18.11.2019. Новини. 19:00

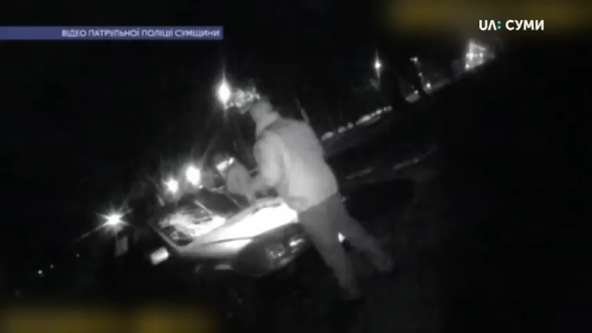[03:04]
Патрульні поліцейські затримали водія, який, за версією слідства, вчора збив 24-річну жінку, яка переходила дорогу. Аварія сталася близько 19-ї години біля будинку 54 на вулиці Героїв Крут.